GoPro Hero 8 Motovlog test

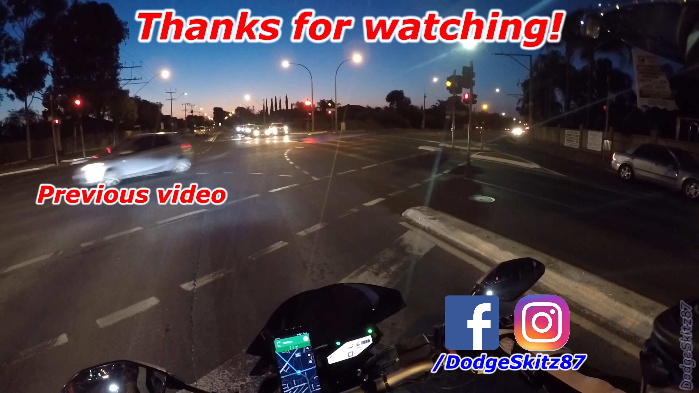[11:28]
hit that car, hit that car, that car's driving off,